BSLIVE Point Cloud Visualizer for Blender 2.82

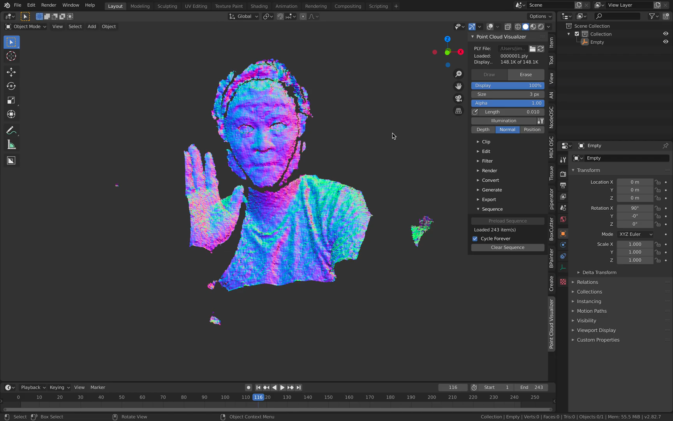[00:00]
Hello, welcome back to BSLive. Today I will be showing you how you can actually bring
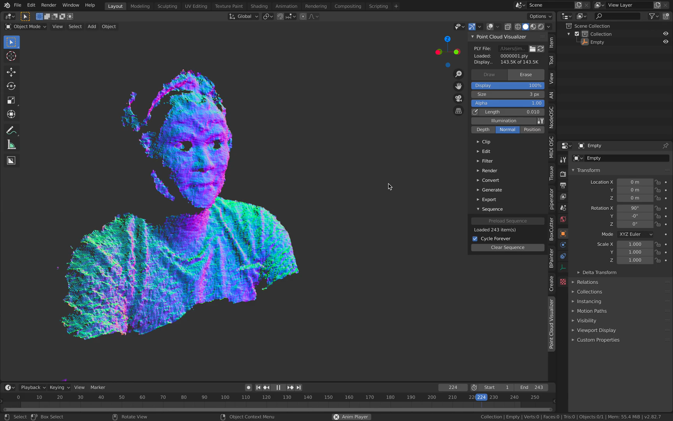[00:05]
in sequence of point cloud into Blender 2.82.
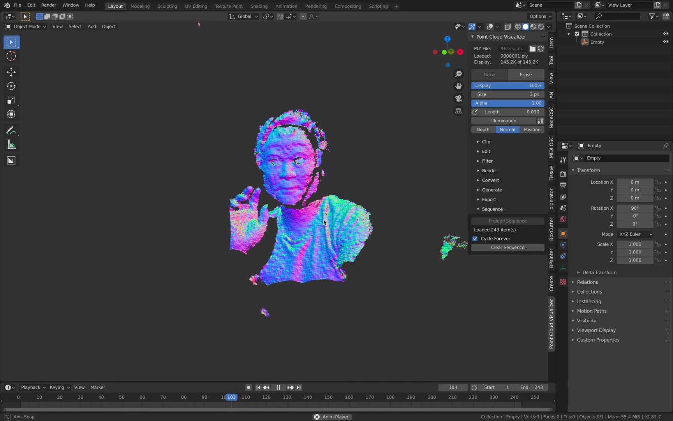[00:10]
So I'm using this add-on called point cloud visualizer and this one I talked about it a while back ago with Blender 2.79 but it's been updated for Blender 2.80 and now it's a lot faster.
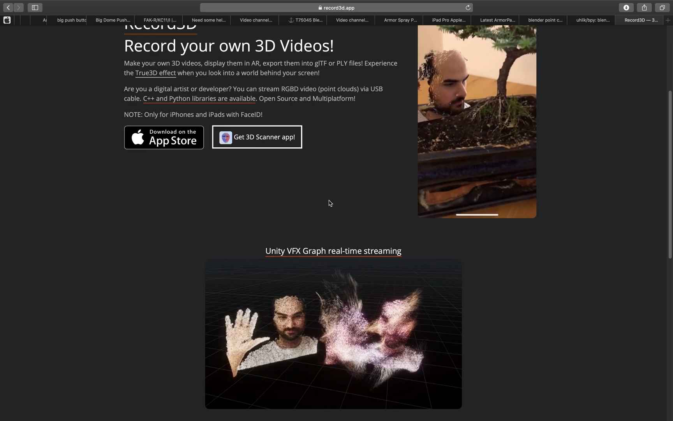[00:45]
So basically you can record a bunch of point cloud data and it's usually pretty huge like around 10 seconds is probably a 1 gigabyte if you convert it into PLY.
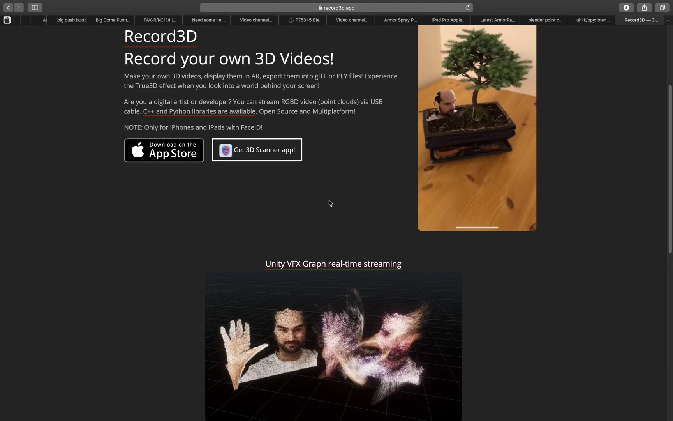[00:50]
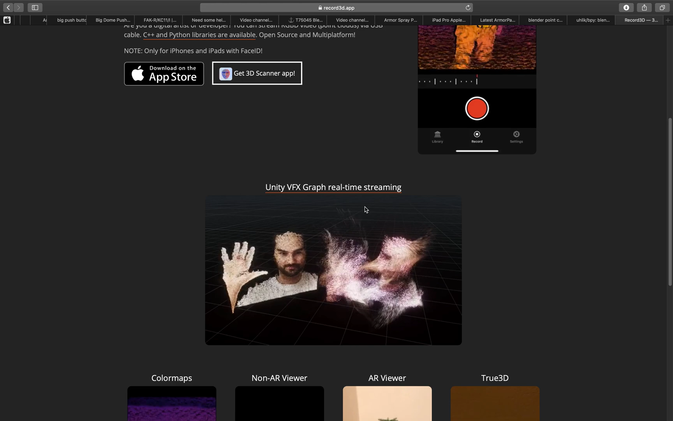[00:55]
But anyway you you record yourself with the sound and you export it out
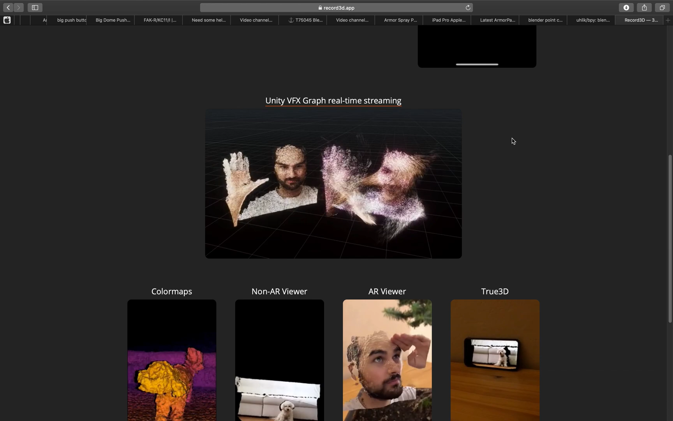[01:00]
into your computer and you bring it into Blender using this add-on.
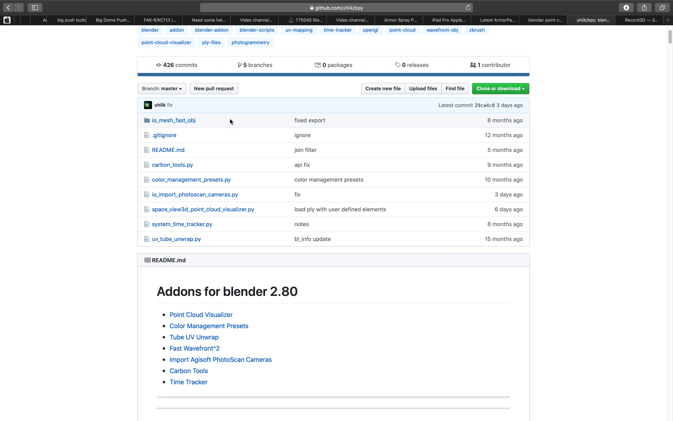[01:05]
So the add-on if you download from github from Ulic github it's actually comes in a folder and you just need to use the one you need which is the point cloud visualizer. Once you install it in Blender it's gonna show up on the panel.
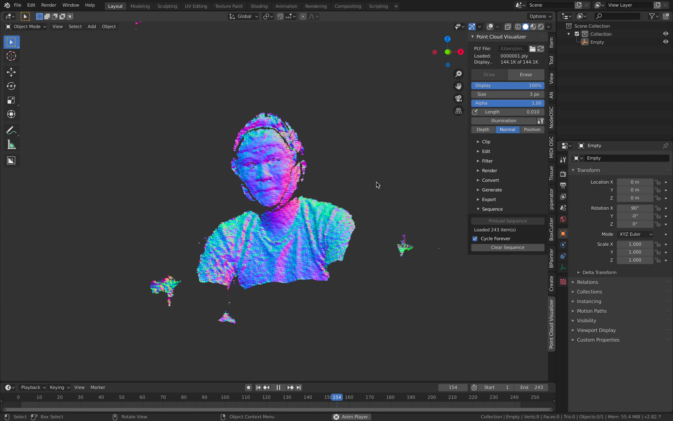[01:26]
Again this is one example where I you can check it out with
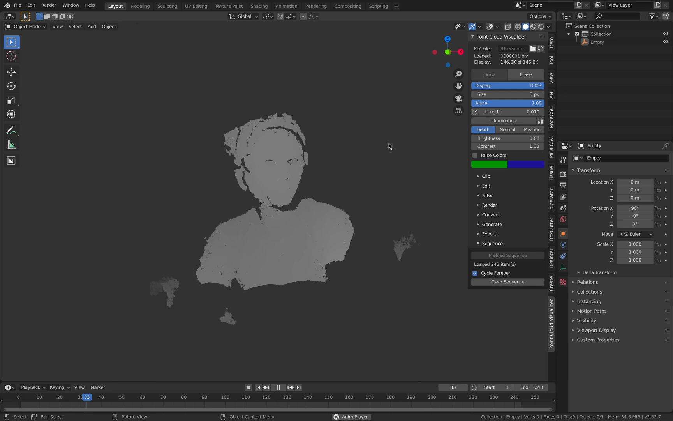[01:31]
just the depth or with the normal with the positions or with the actual texture. So it's actually kind of like two and a half D and if you are
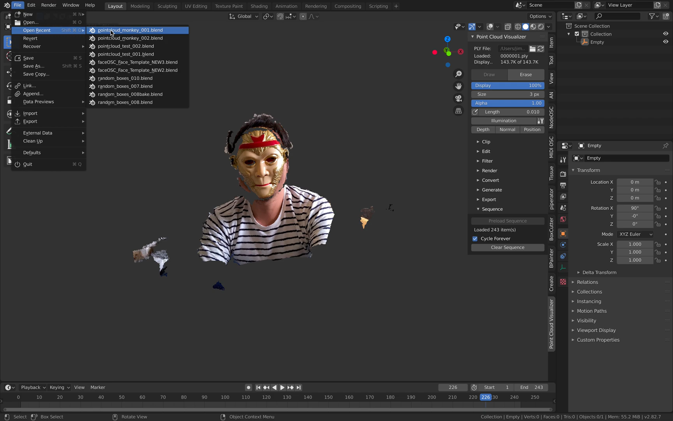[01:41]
you can also record like almost like a full body in this case and let me preload it
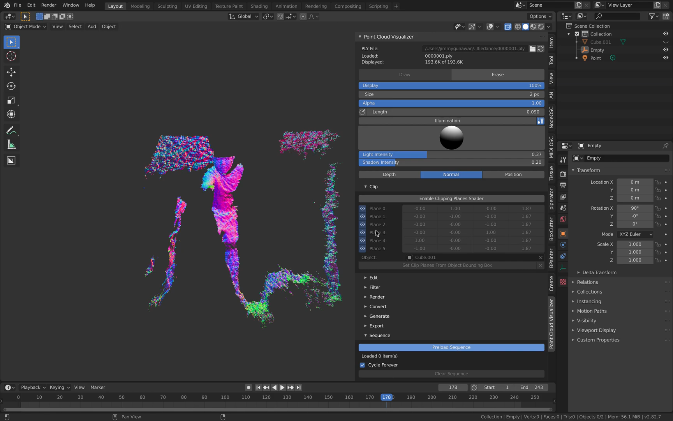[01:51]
and take a while. This one is actually quite large.
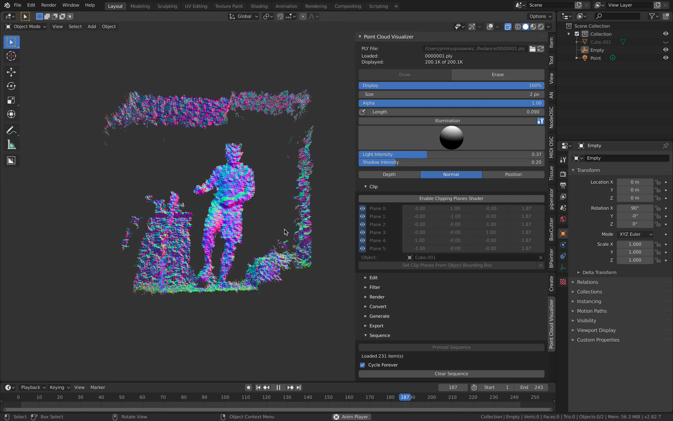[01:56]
So that's myself. This is kind of like the limitations.
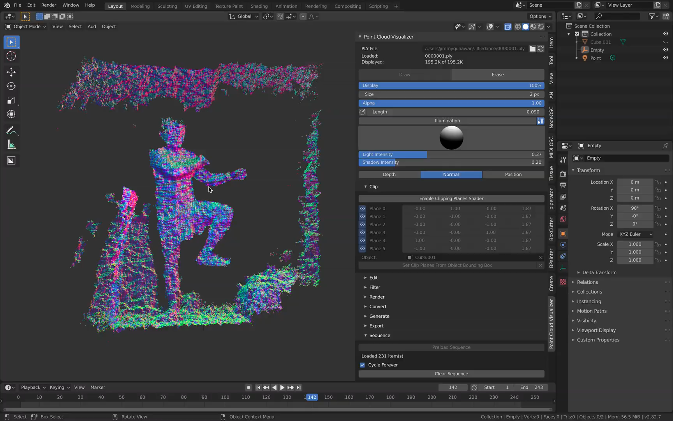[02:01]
It's only captured a full body kind of like medium or low res but it captured the whole body anyway that's the point.